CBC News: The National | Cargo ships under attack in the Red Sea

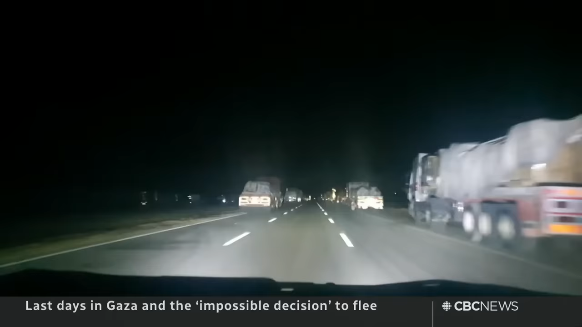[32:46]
The road to Cairo, lined with aid trucks still desperately waiting to get into Gaza.